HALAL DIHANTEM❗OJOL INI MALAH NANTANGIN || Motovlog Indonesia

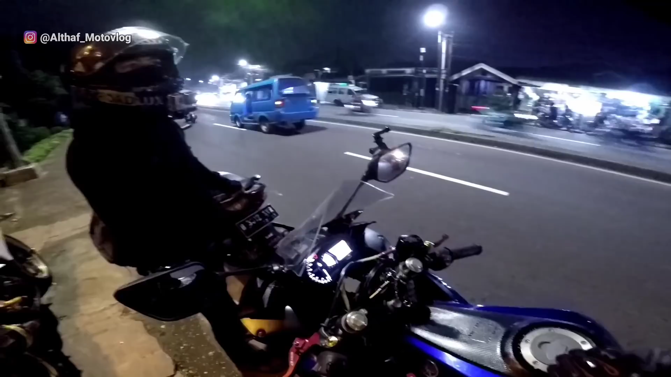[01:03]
Sebelah kanan. Kanan sana. Ya udah, gas. Ini lampunya keren banget ya, kuning.
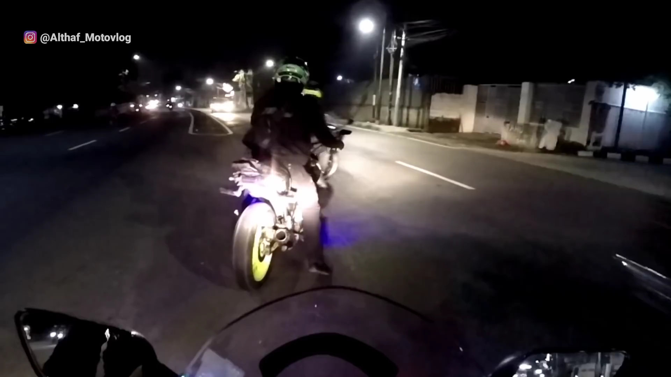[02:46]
Buset, gila. Kenceng banget aja gitu pada nyebrang, geblek.
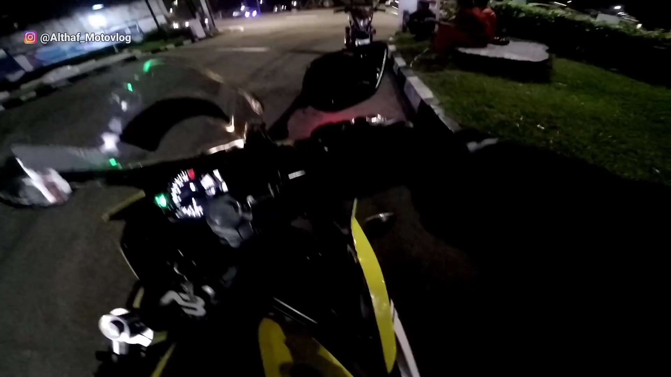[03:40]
Bismillahirrahmanirrahim, kita mau netret. Buset, Willy cok. Willy mania. Oke, stop. Oke, kita fokus kepada motor merah yang menggunakan jaket ojol, kawan-kawan, yang ada di sebelah kiri jalan.
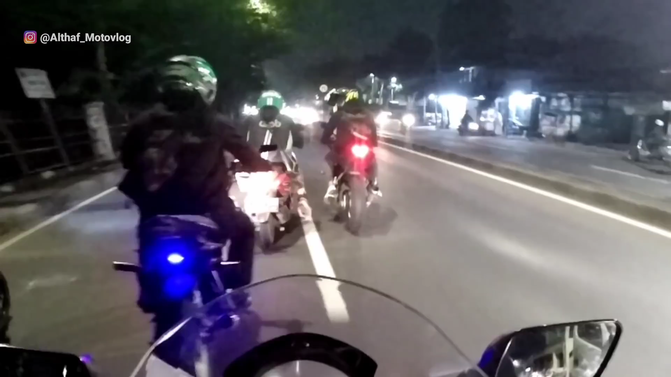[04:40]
Wah. Ngapain dia? Ada-ada aja. Ditendang, geblek. Ditendang, Lang. Ngapain tadi sih? Gak tau, gue lagi ngobrol sama orang tadi. Dia nyari tengah-tengah, ngefakin gitu. Ngefakin? Ngefakin tadi dia.
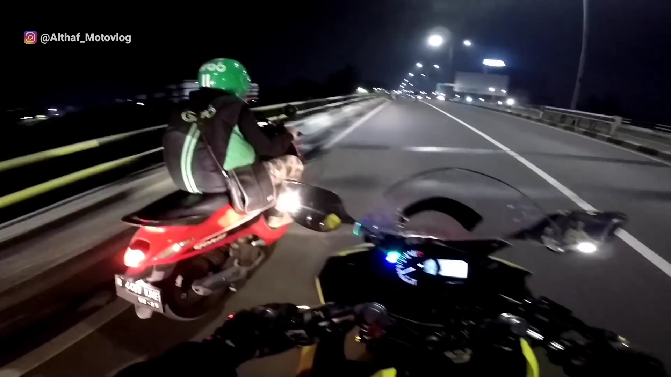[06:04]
Hei, Bang. Hei. Bawa motor yang bener. Loh, ngefakin lagi. Bang. Eh.
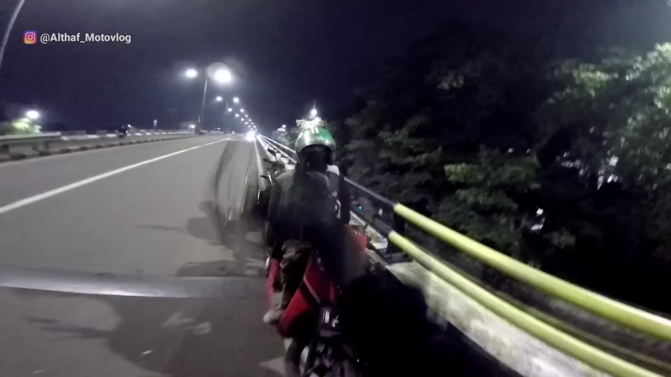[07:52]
Hah? Berantem aja gue satu-satu. Ya, maksudnya apa? Lu mau ngapain? Hah? Malah nantangin lah.